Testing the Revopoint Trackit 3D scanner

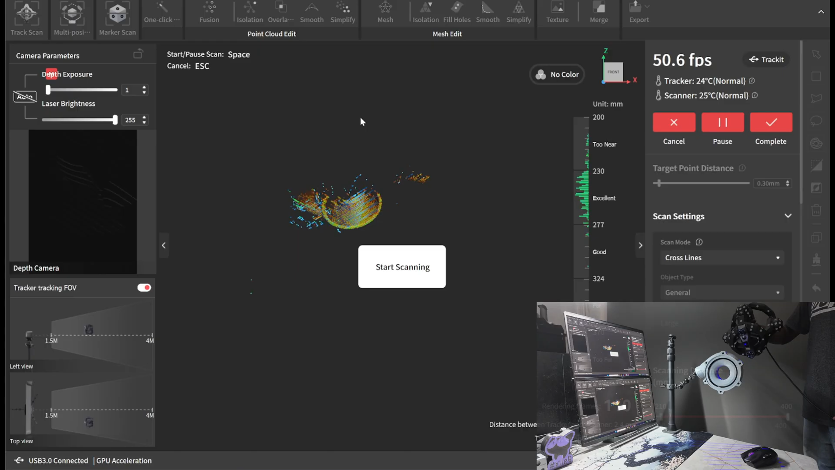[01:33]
It's that way I am able to get to both sides of it and get under it and above it.
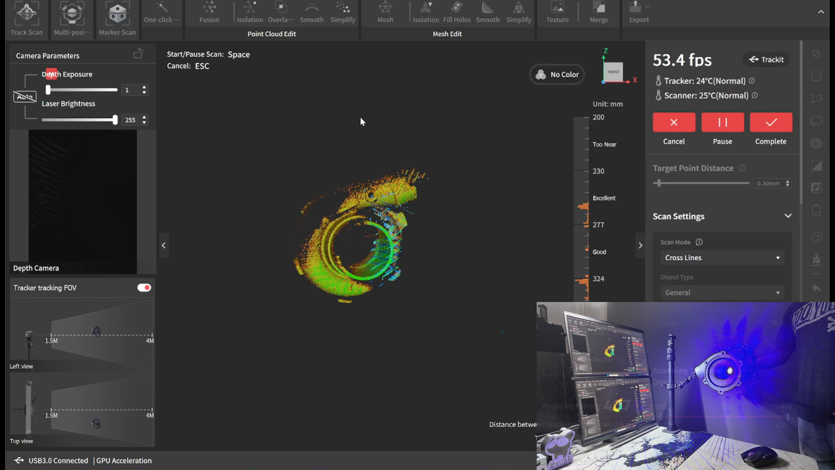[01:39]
I have the Trackit bar mounted off to the side behind the camera,
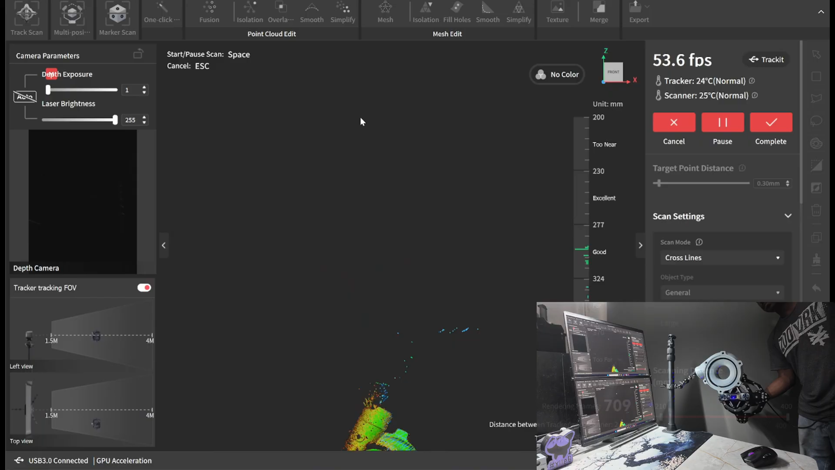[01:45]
but as you can see, it easily picks up everything.
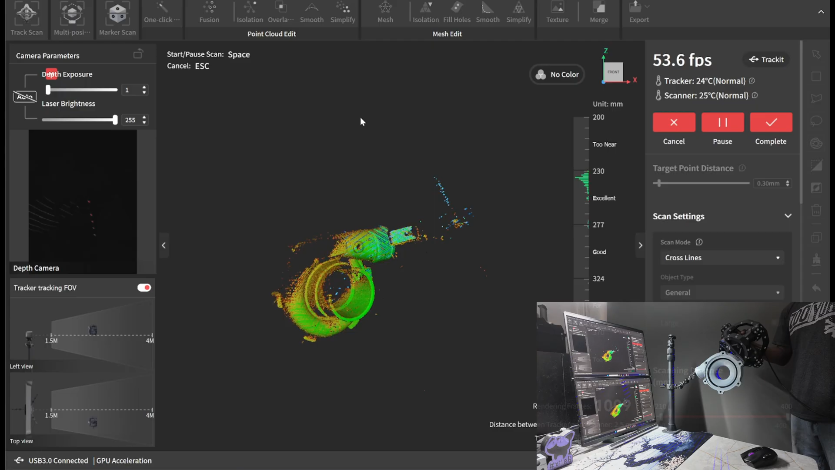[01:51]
I can easily get around to all the sides of it without using any markers, without any tracking loss.
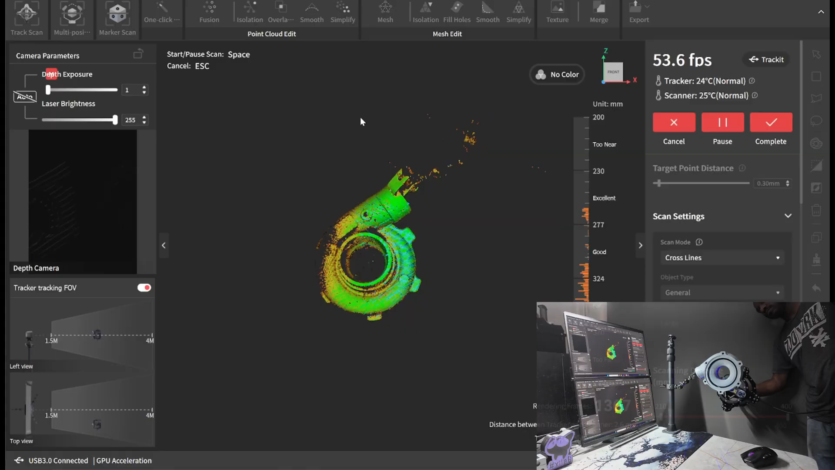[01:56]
I'll just go ahead and speed this up so that I can get to the actual finished scan.
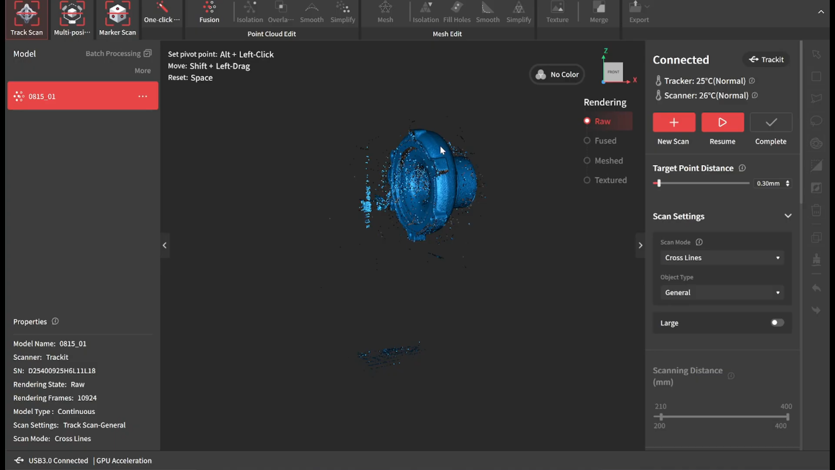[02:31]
And here's the finished scan. This is just the raw data.
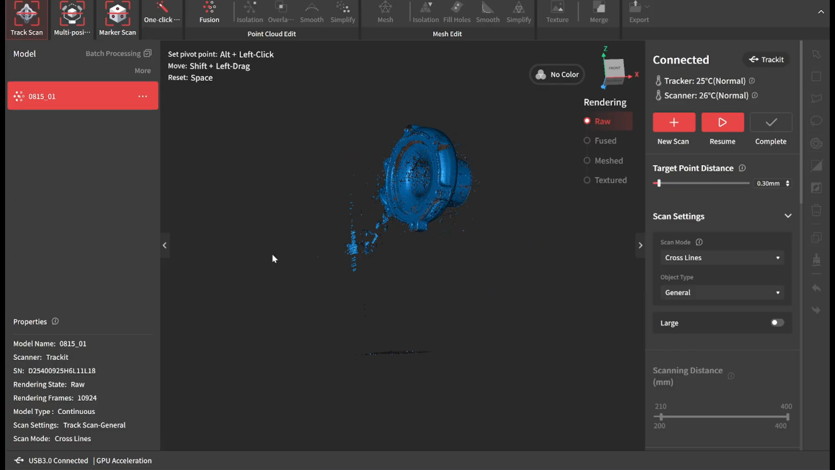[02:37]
It hasn't even been fused into a point cloud yet. I'll go ahead and fuse it into a point cloud just using the recommended settings.
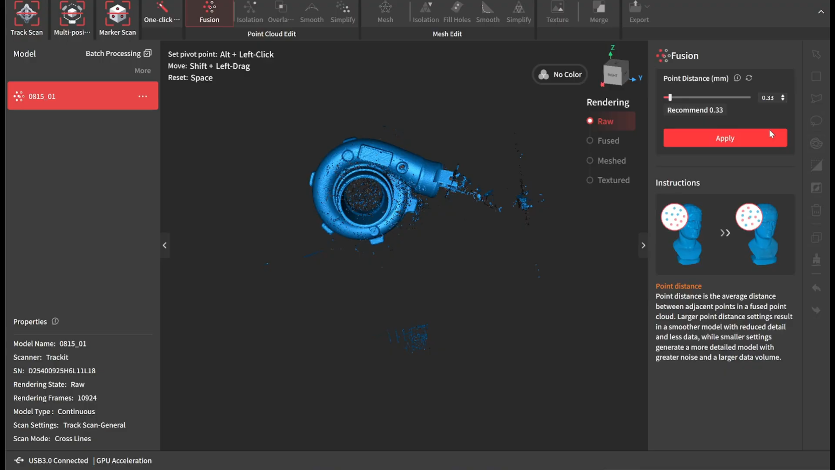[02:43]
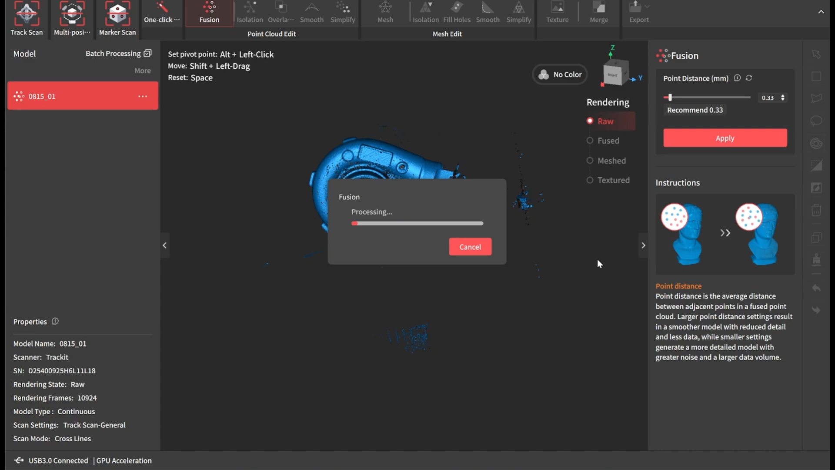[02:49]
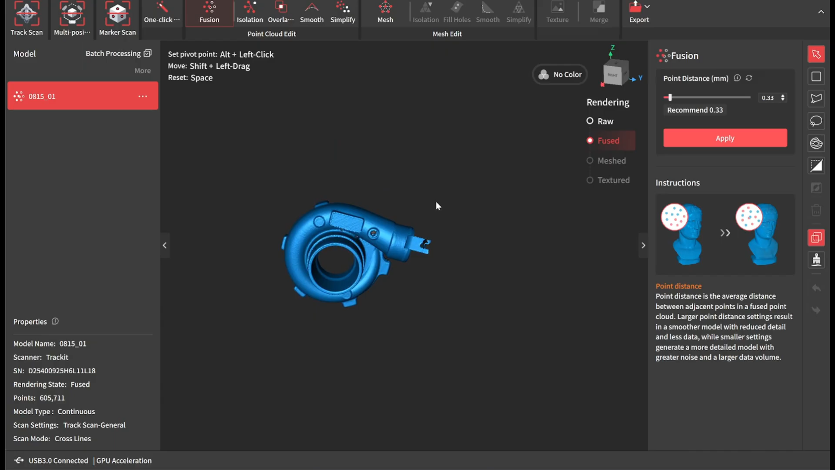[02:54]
Now that that's finished, I'll just go ahead and clean up, removing the little holder.
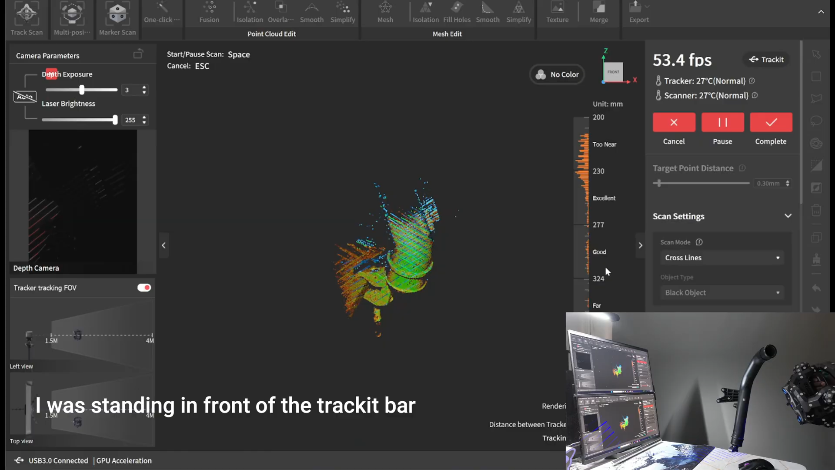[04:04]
As you can see, the Trackit lasers picks up black without problems. And I'm easily able to just kind of move around and get everything scanned. I'll go ahead and speed this up.
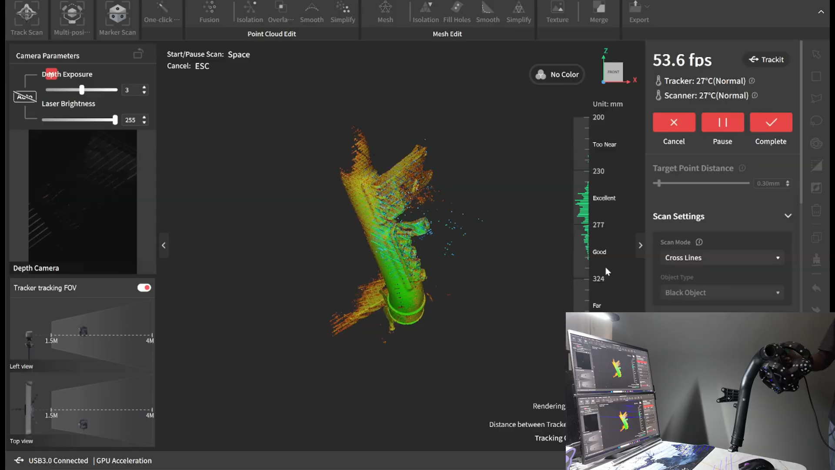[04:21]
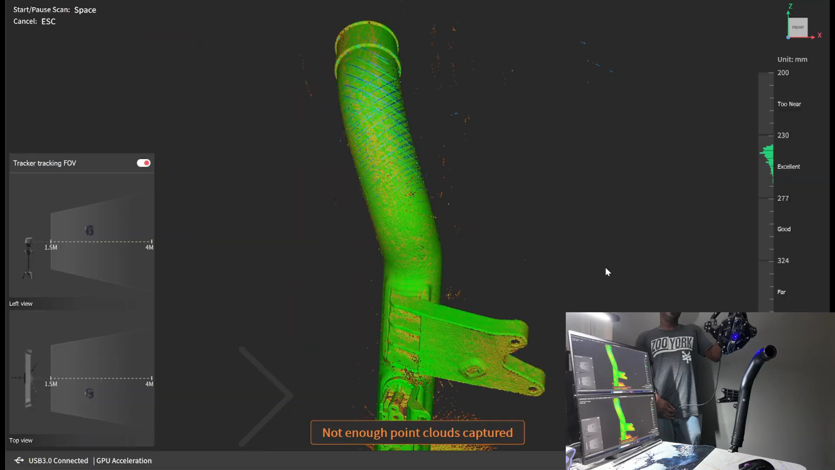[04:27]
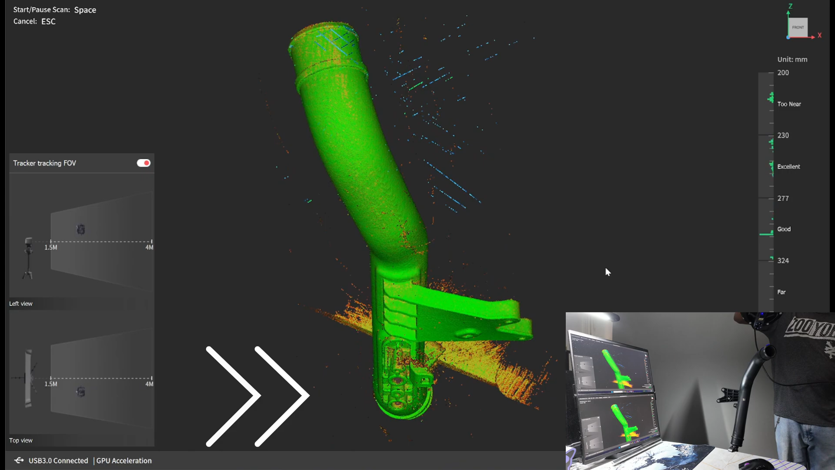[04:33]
Now that that's finished, I'll just go ahead and process the scan like before.
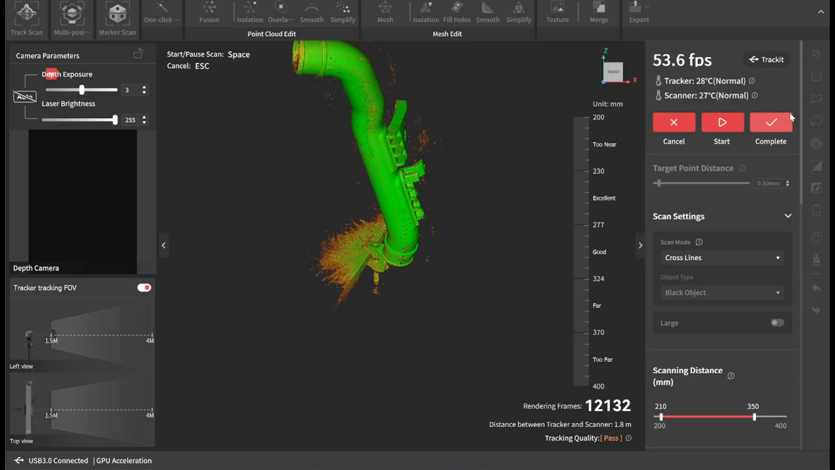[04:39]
Again just using the recommended settings for the video.
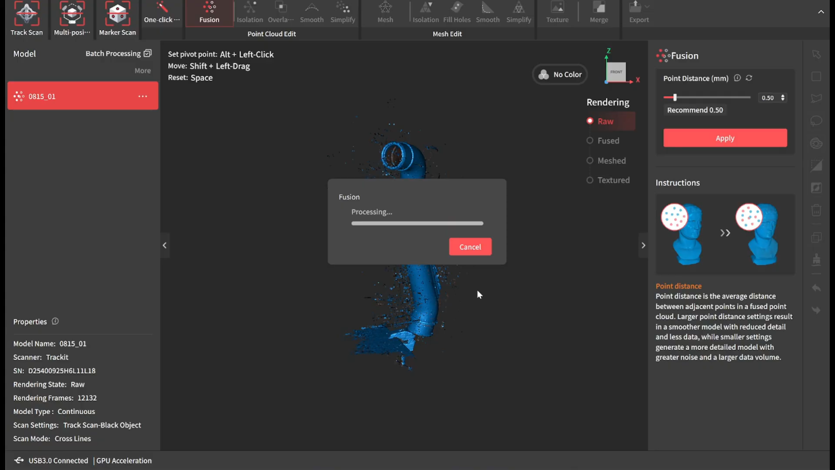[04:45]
But what's great about having a scanner like this is that you
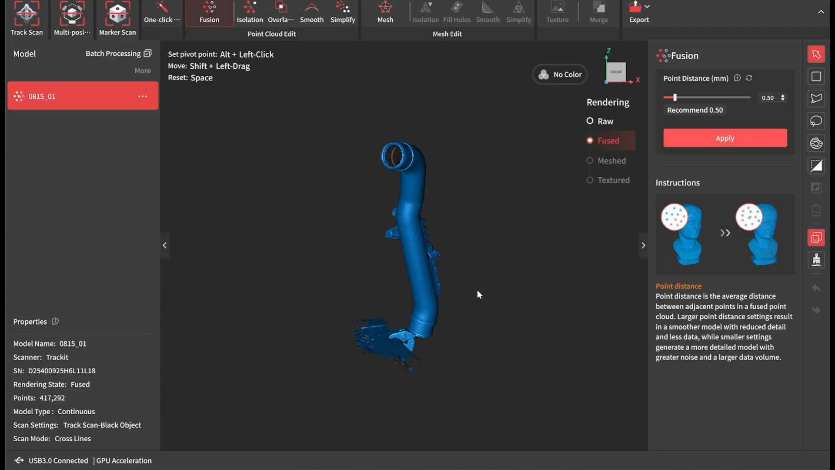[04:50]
can get around the item without losing any tracking without placing a ton of marker dots.
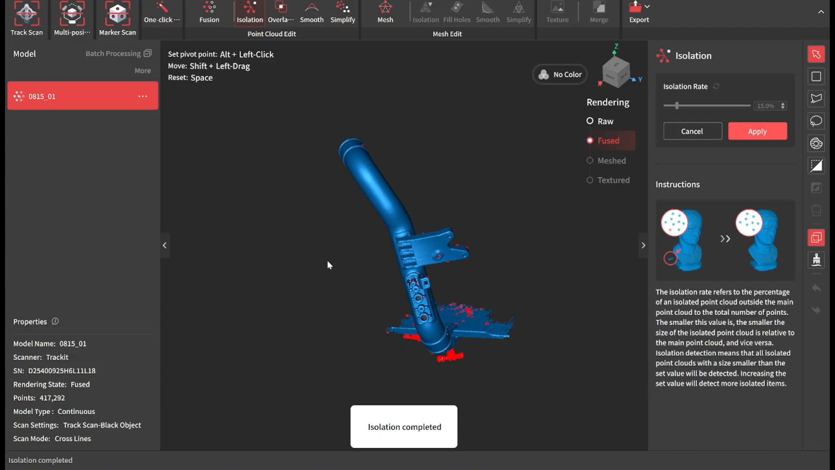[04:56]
Also you don't need to have defined features to track since the Trackit bar is actually tracking the scanner in 3D space.
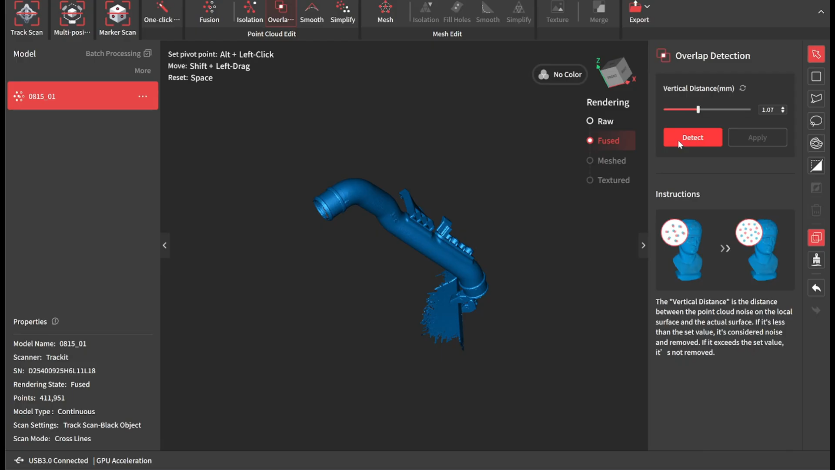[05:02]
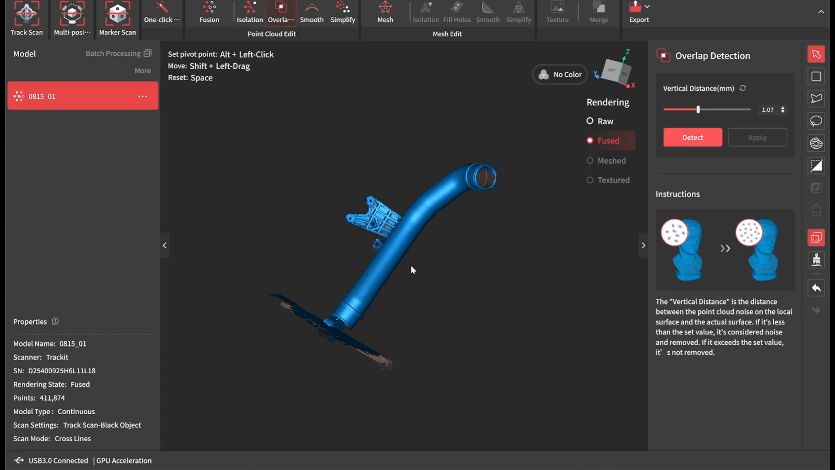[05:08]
Right here I'm simply cleaning up the scan.
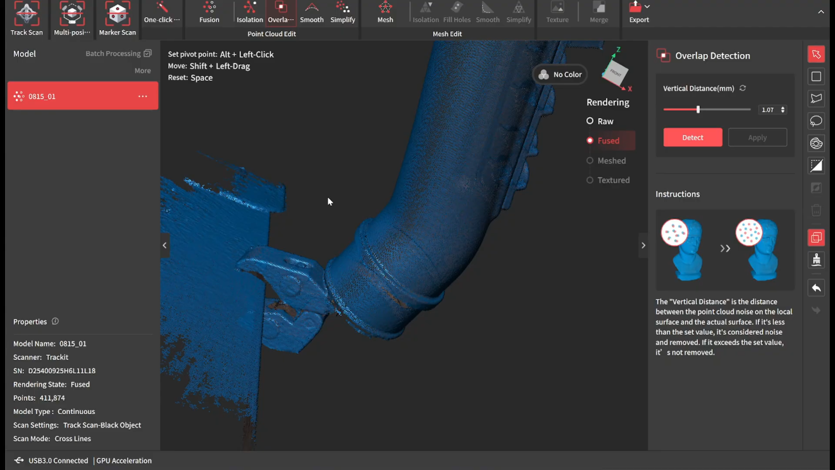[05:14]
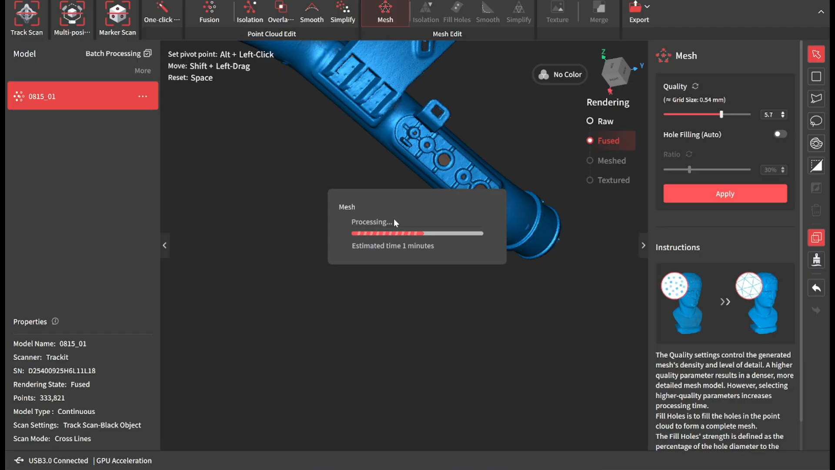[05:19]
As you can see the scan came out great.
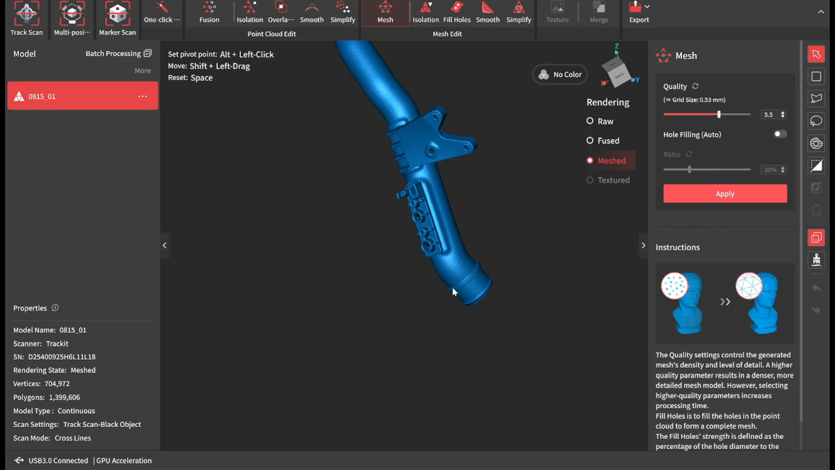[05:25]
It captured more than enough detail to reverse engineer this. I didn't have to place any markers on it.